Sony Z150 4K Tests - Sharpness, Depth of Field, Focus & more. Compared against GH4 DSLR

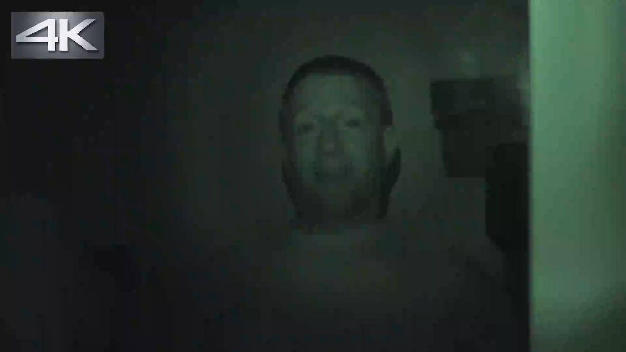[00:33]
If I turn on the night shot,
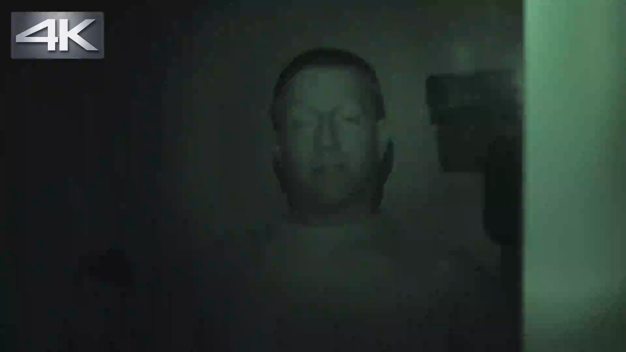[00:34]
now you can see this is the first 4K infrared complete darkness footage I've ever shot.
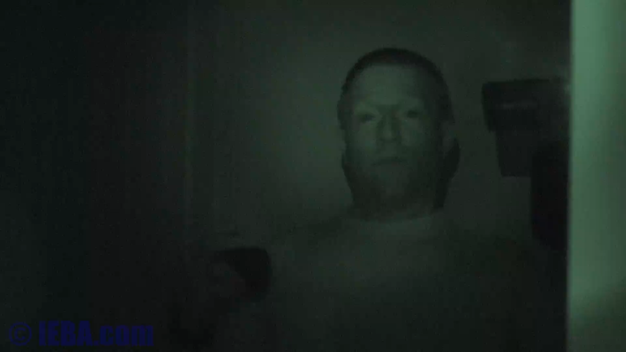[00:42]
Previously I've shot standard definition. I have an infrared light that clips on to a Sony camera,
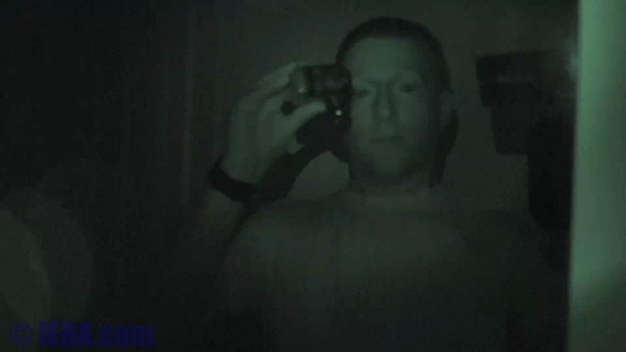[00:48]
Sony camcorder, and it's powered by the camera itself with this hot shoe,
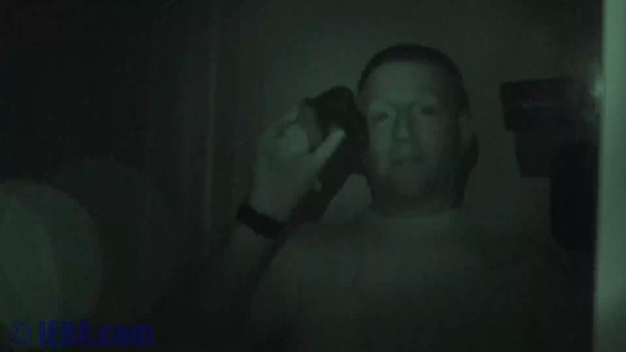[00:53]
but this light does not work on this camera because they've changed the shoe in the 12-15 years since this one was made.
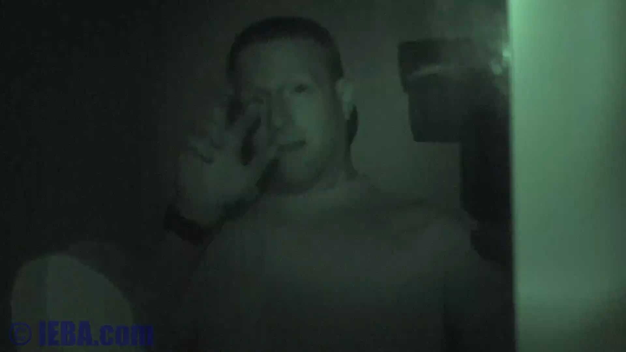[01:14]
There is a light, I can see two red LED lights, one of which obviously is the tally light,
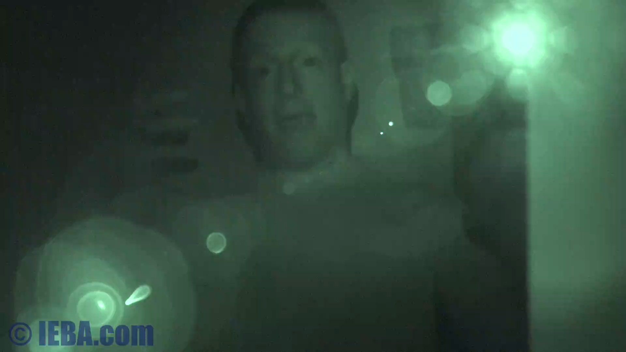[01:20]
and the second light is the illuminator,
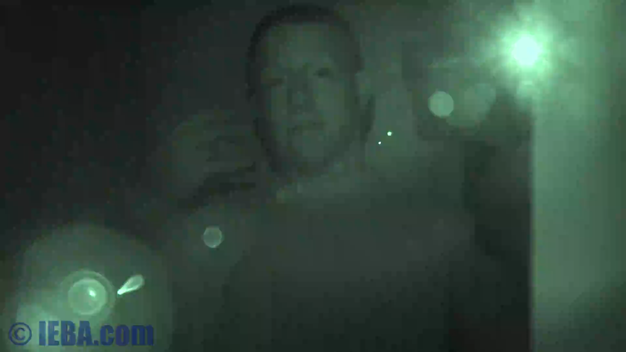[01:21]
which is lighting me up right now.
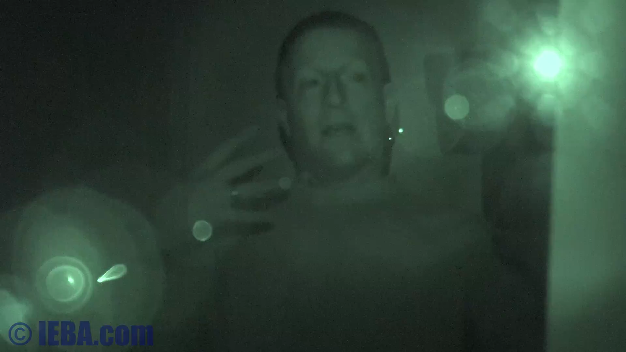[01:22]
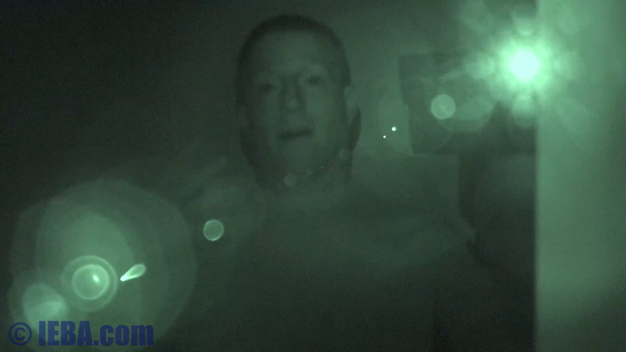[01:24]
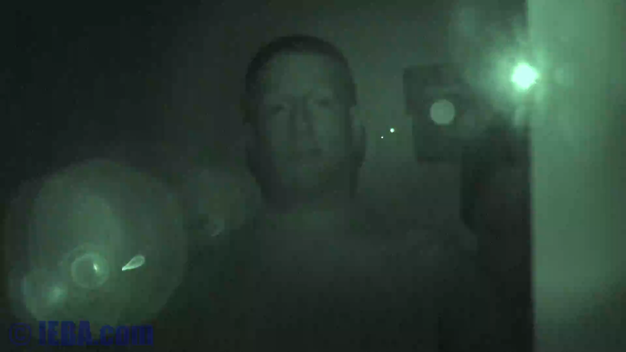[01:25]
So this is a sample of the 4K footage you can shoot with the Z150 in complete darkness.